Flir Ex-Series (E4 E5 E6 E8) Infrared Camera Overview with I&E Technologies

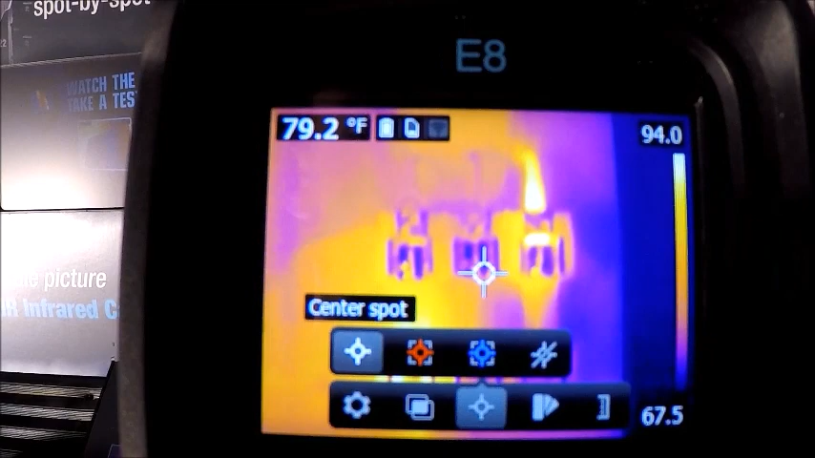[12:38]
On screen: spot 79.2°F
Alternatively, we have a cold spot box can be used for refrigeration, looking for leaks, things like that.
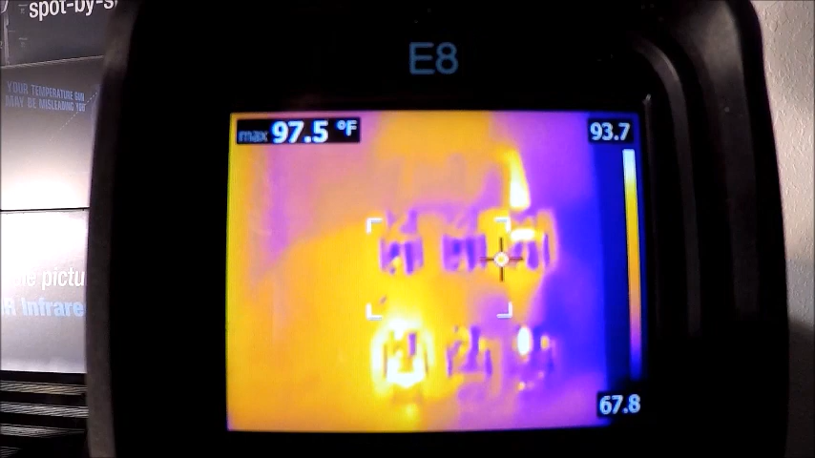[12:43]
On screen: max 97.5°F
But again, you have both features.
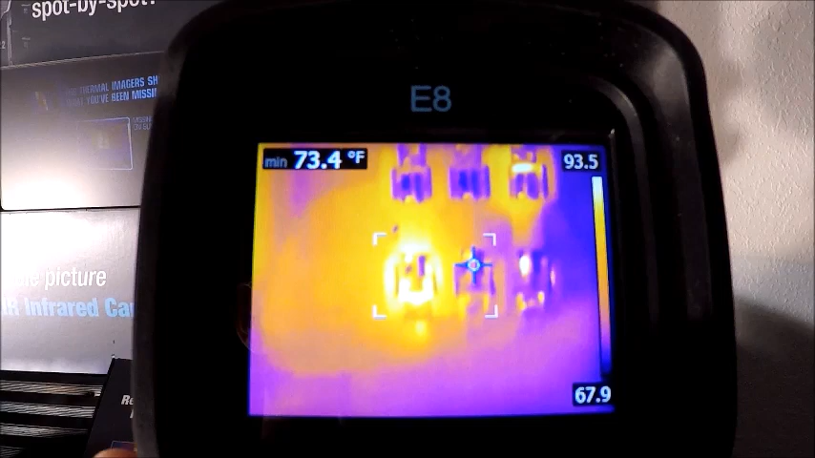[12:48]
On screen: min 73.4°F
If you want to clear the screen of any measurements, you can go to that. The next menu over bringing our menus up again.
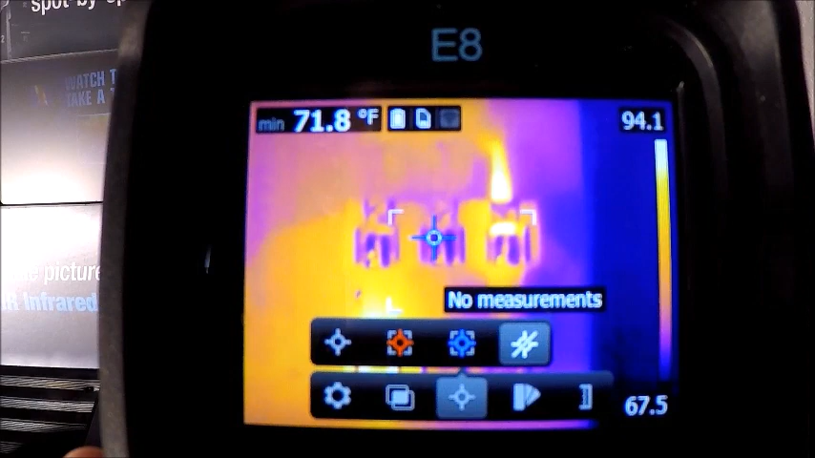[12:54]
On screen: min 71.8°F
We have color palettes.
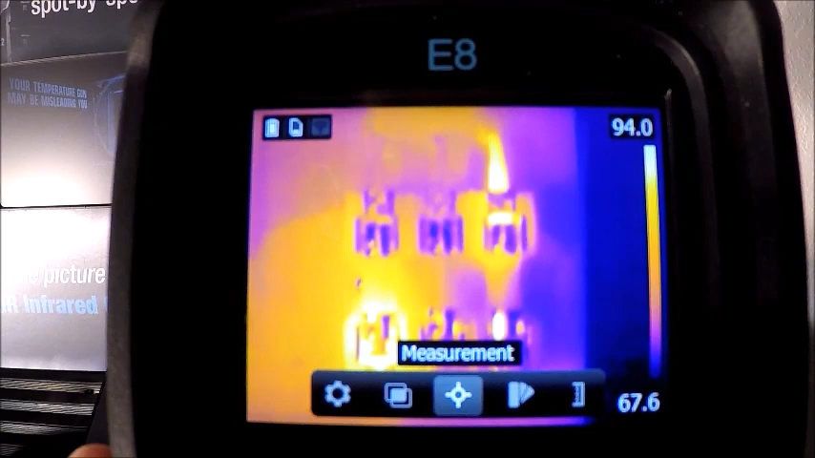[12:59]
This is really going to be user preference depending on who you're sending the images to.
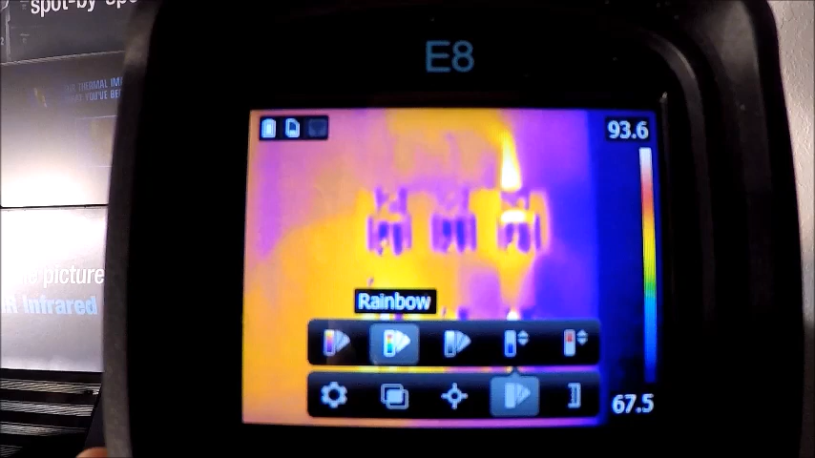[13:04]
People like color and the color kind of helps visualize temperature so we can go along here and pick the the color palettes that are best for us or for our customer or our managers or management. A lot of people like the grayscale.
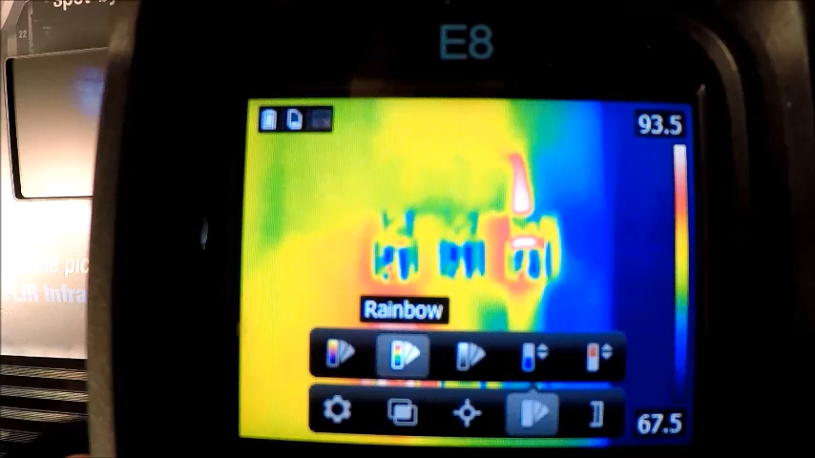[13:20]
If you have any issues with seeing colors, grayscales are great, a great color palette for you.
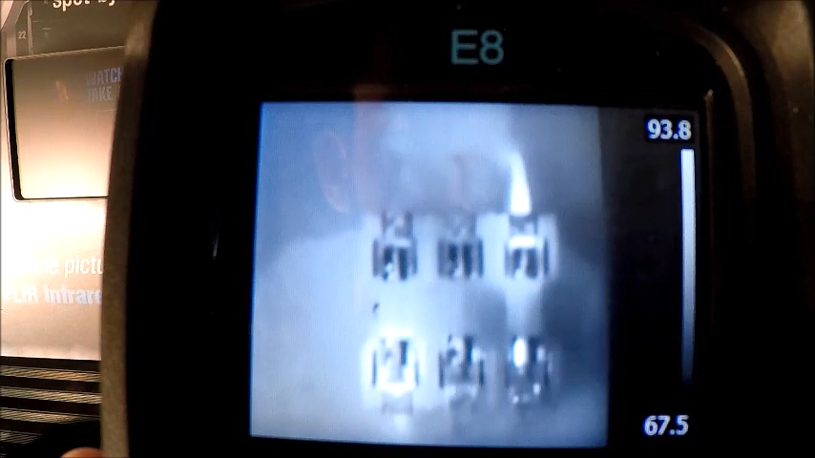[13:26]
Some of the color palettes have more contrast in them, but it's really user preference.
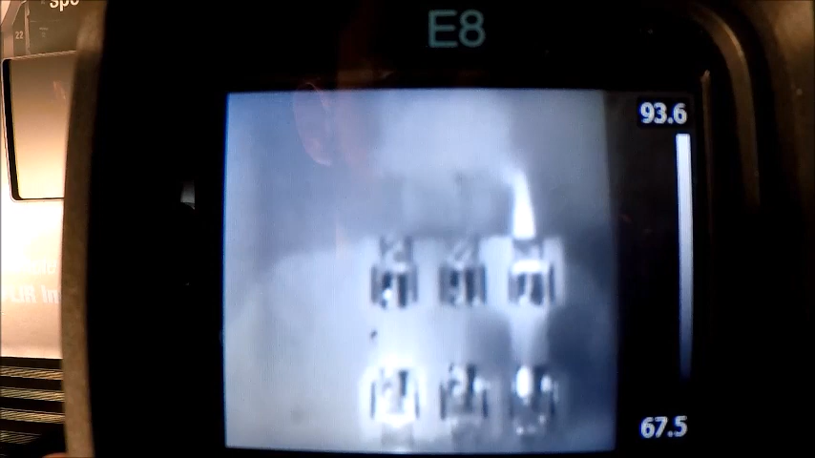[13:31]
I like using grayscale and iron depending on the application. The next one over is below alarm.
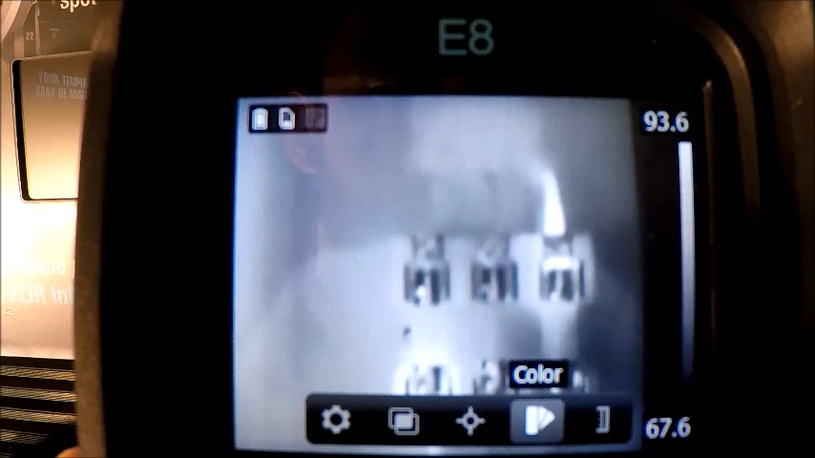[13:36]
This is kind of in line with our our cold spot detection.
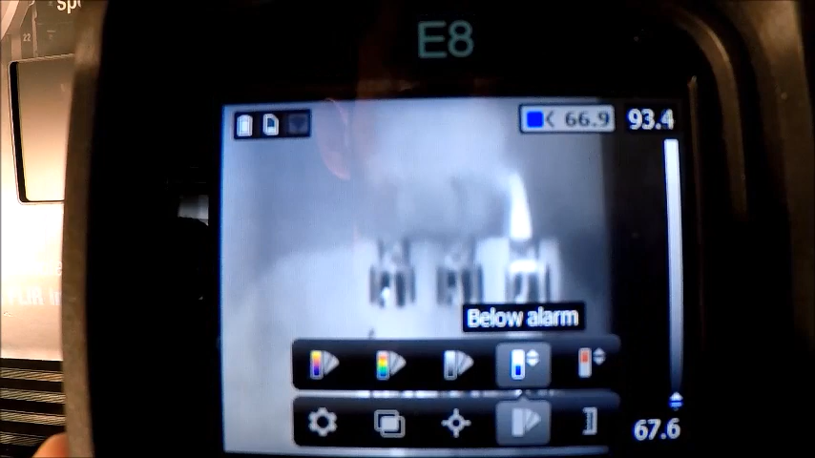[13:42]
We can adjust this interval on the top part of the screen. You can see that sixty six point nine.
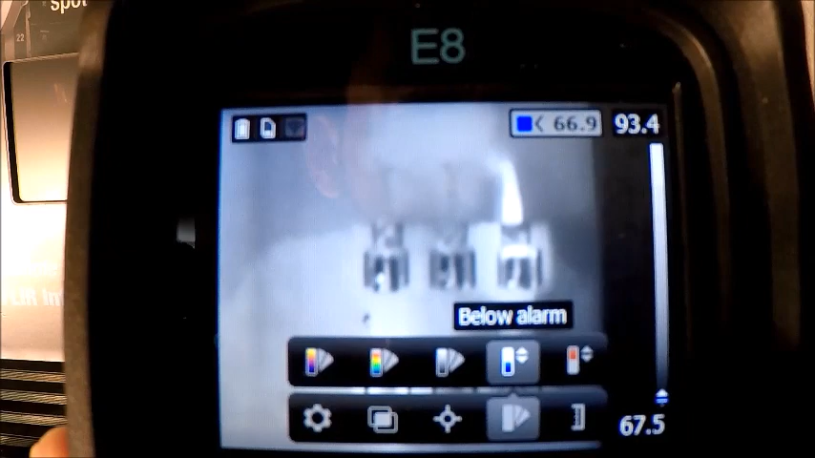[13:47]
We can go up there and toggle down and adjust that alarm and basically what it's going to do is
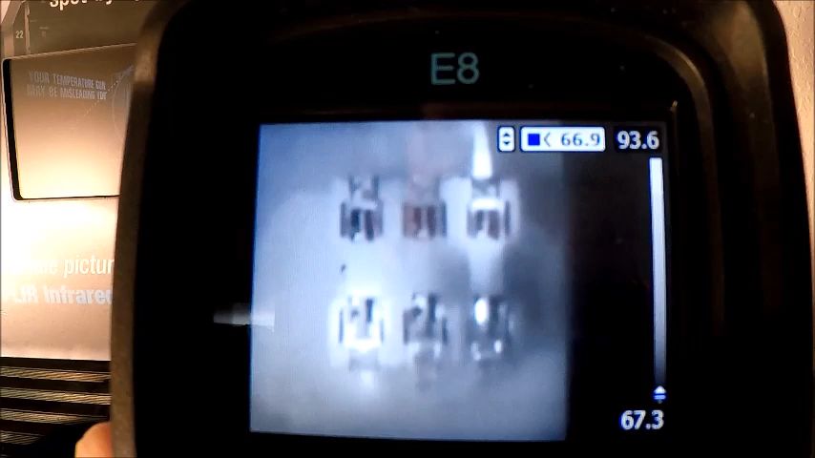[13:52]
show anything below that interval in blue. So if we're looking for leaks and we know a cold air leak might be at fifty two degrees, we can adjust that to fifty two degrees.
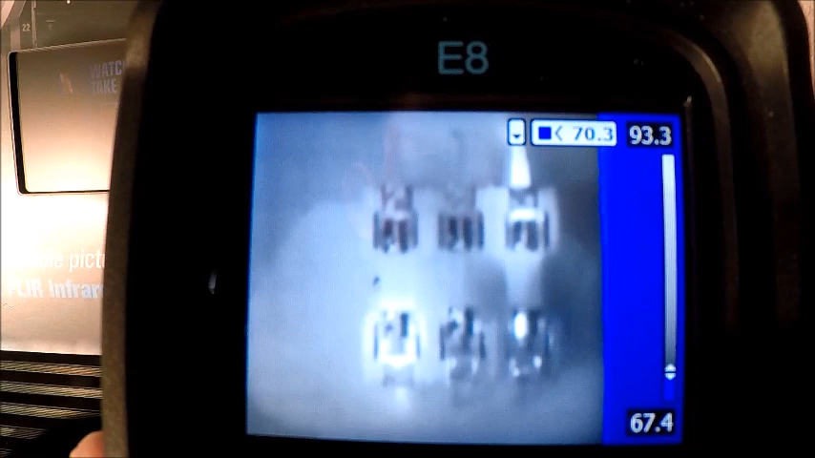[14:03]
And as we scan a pipe or a hose or whatever it is, it will jump out as soon as we see blue. That means that we're below the threshold that we have chosen.
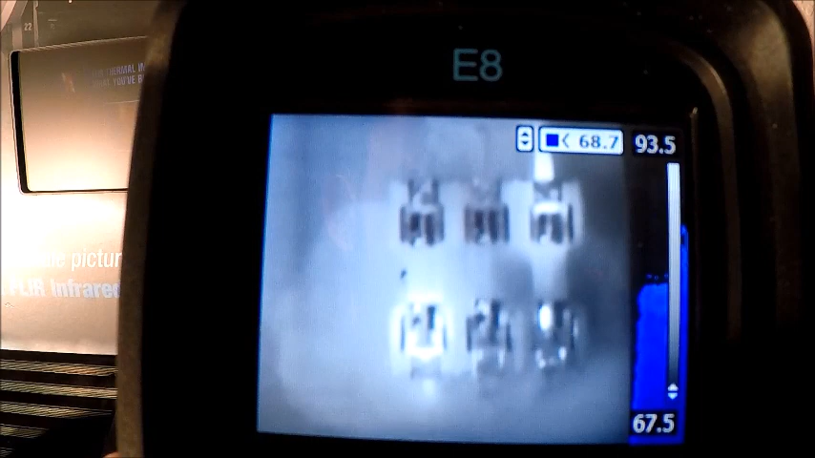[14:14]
We go over one more above alarm is the exact opposite.
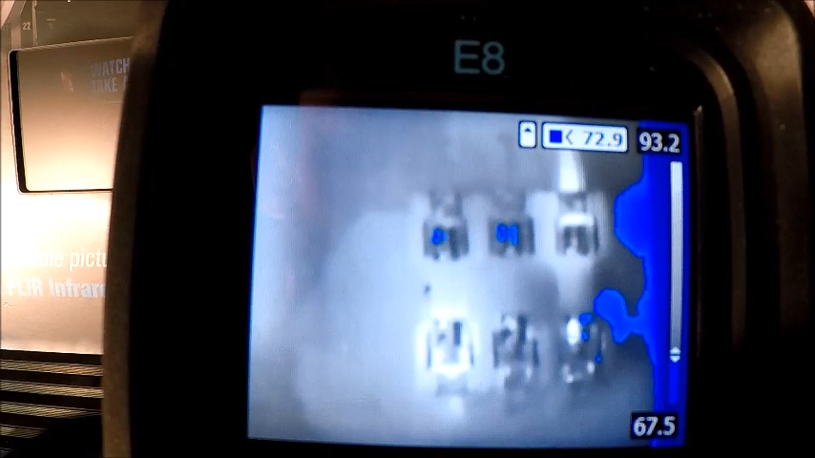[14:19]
So if we know that a problem on a motor might be one hundred and twenty five degrees Fahrenheit.
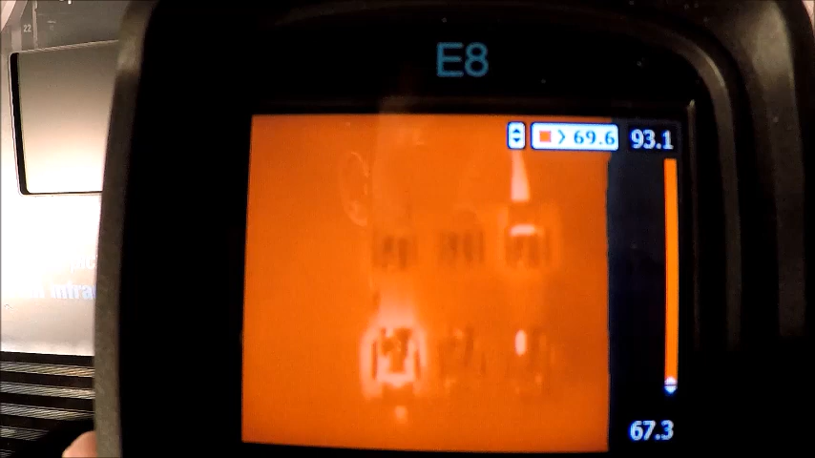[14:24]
We can adjust that interval or that alarm to one hundred and twenty five degrees and then go along each motor in a line.
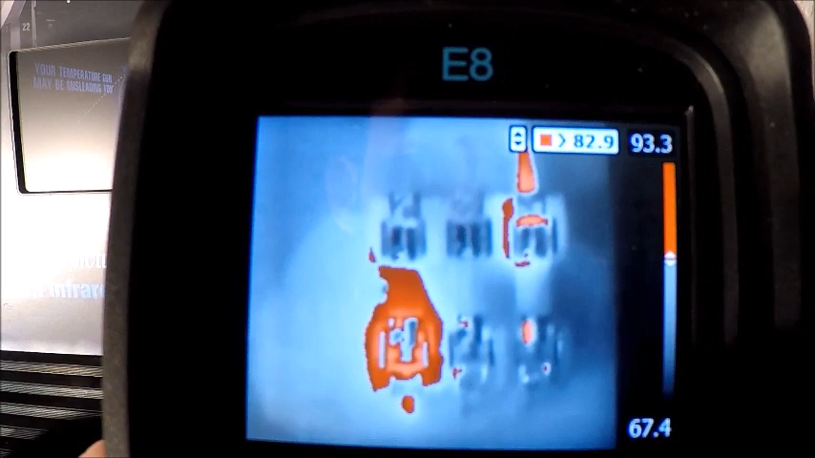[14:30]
And if any of them show up red, you know that you have an alarm exceeded.